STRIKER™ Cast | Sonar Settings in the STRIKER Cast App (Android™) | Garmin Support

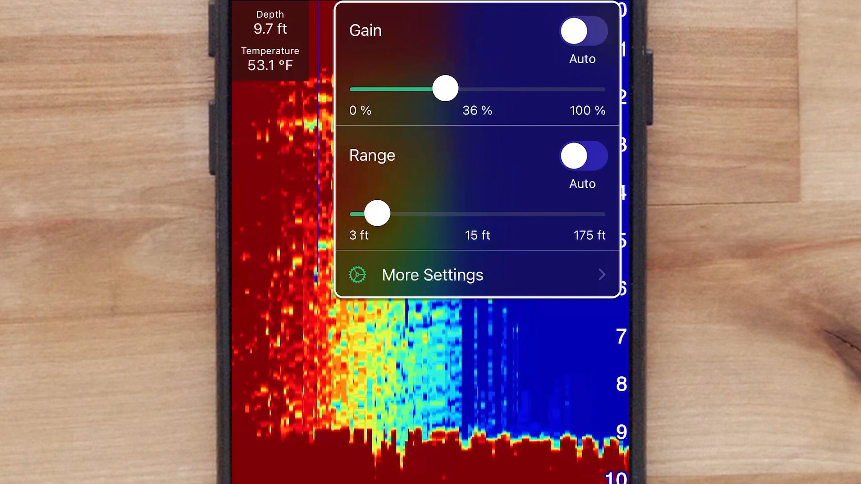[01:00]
On screen: depth 9.7 ft, water 53.1°F
You can lower the gain to remove lower intensity returns and noise. Select Auto to allow the device to adjust the gain automatically.
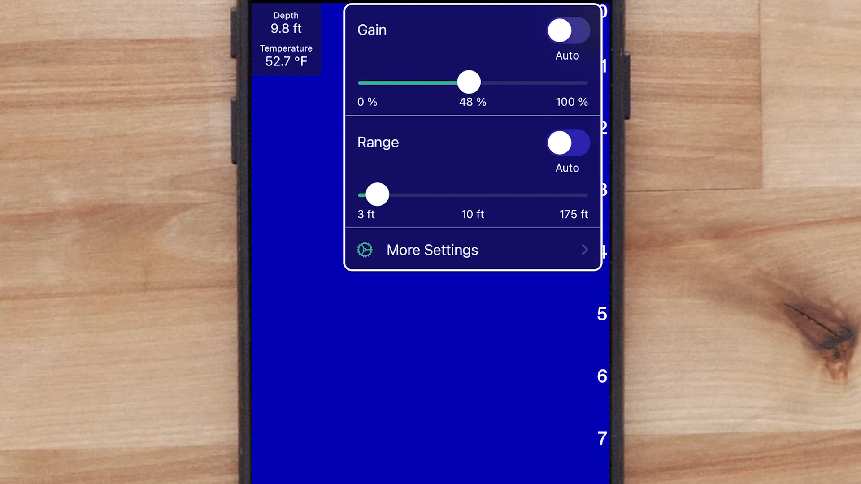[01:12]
On screen: depth 9.8 ft, water 52.7°F
Use the slider to increase or decrease the range manually.
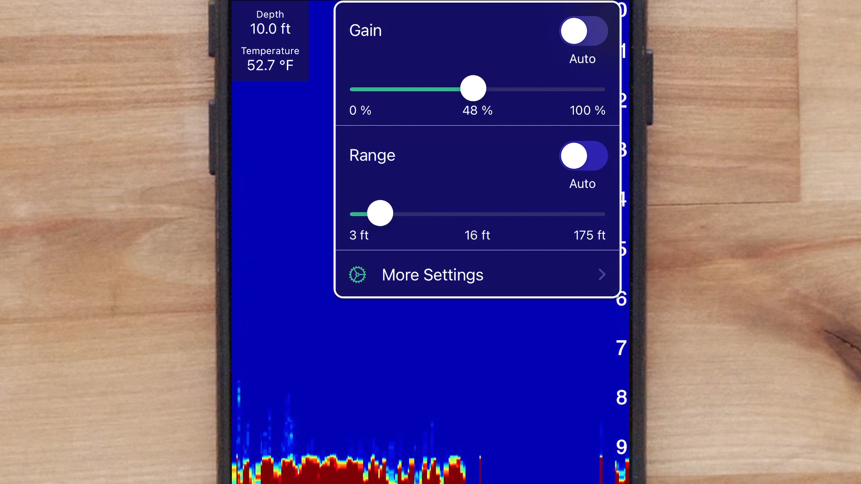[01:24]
On screen: depth 10.0 ft, water 52.7°F
Manually adjusting the range enables you to view a specified range,
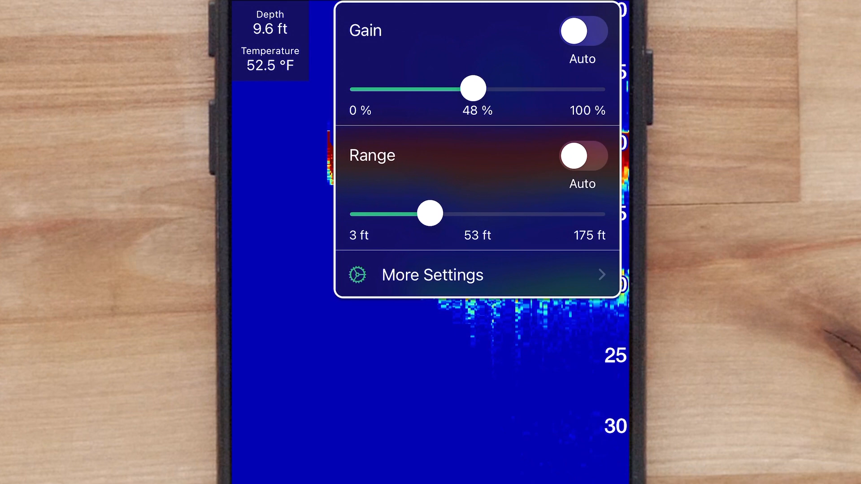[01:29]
On screen: depth 9.6 ft, water 52.5°F
which can be useful for tracking a bottom that has large terrain changes, such as drop-offs or cliffs. The bottom will appear on the screen as long as it appears within the range you have set. Select Auto to allow the device to adjust the range.
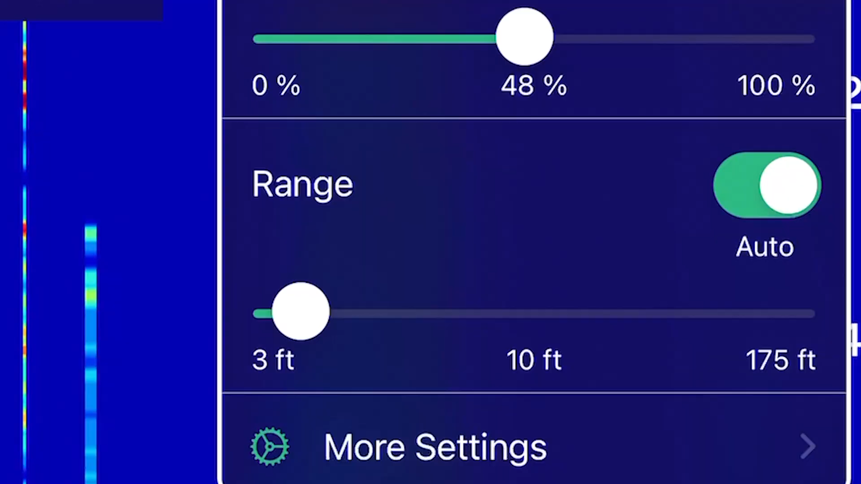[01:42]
This keeps the bottom within the lower or outer third of the sonar screen. It can be useful for tracking a bottom that has minimal or moderate terrain changes.
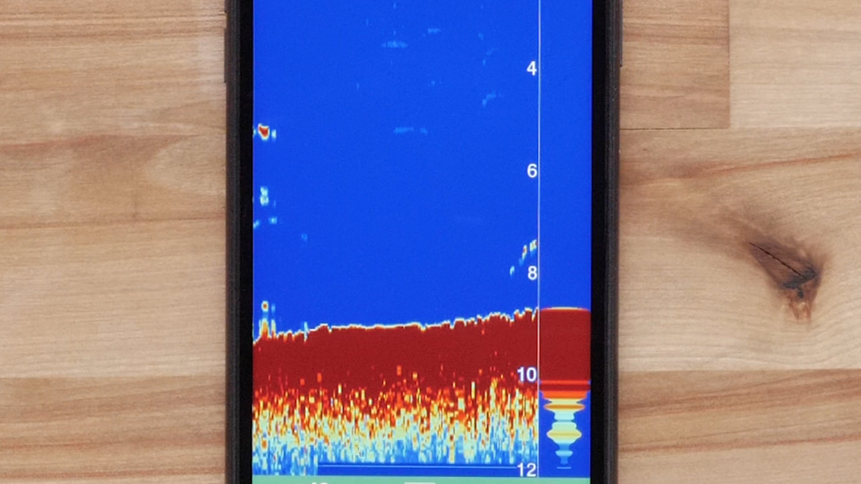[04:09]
Selecting the fish symbols will mark suspended targets for easier identification.
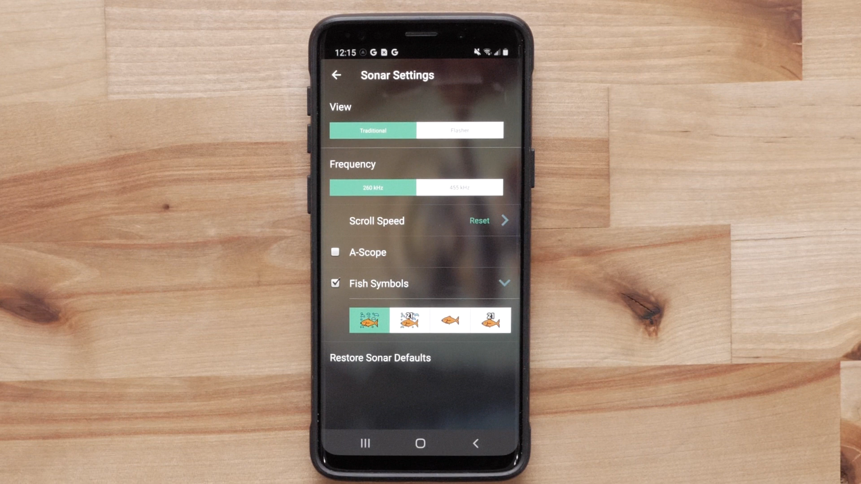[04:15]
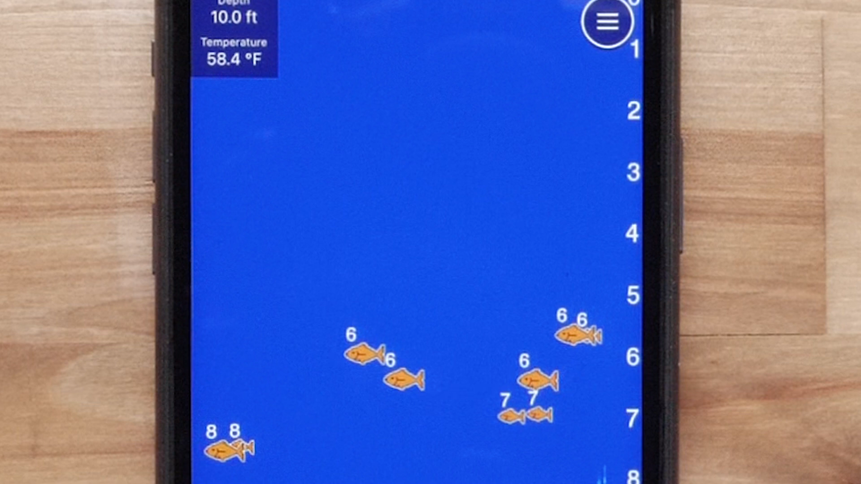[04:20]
On screen: depth 10.0 ft, water 58.4°F
The last option under sonar settings is restore sonar defaults.
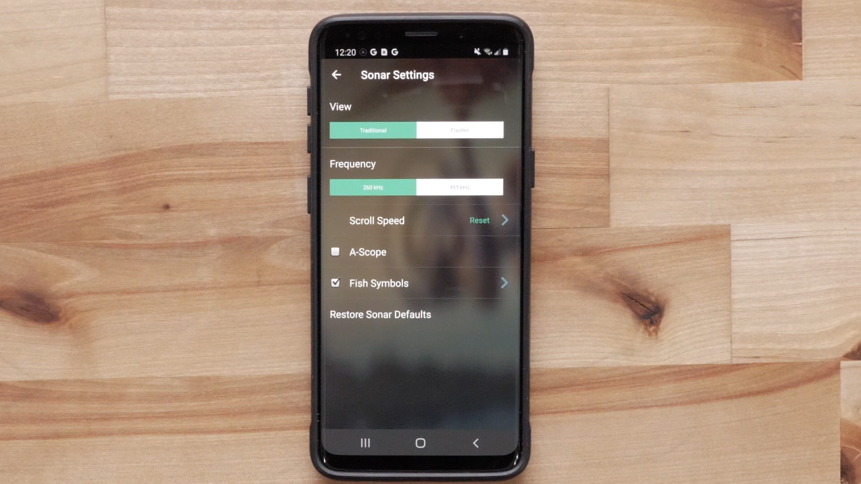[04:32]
This restores the factory default settings for the sonar view.
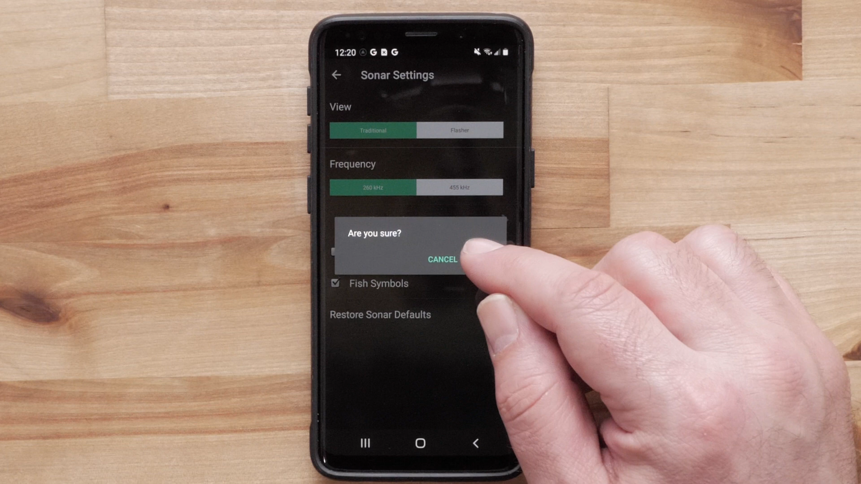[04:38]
Press back to return to the sonar view.
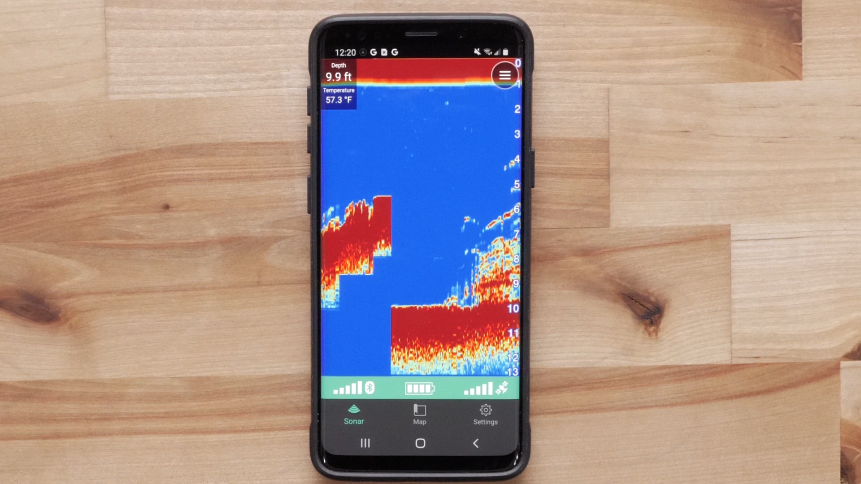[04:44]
On screen: depth 9.9 ft, water 57.3°F
Now select settings. Then select units.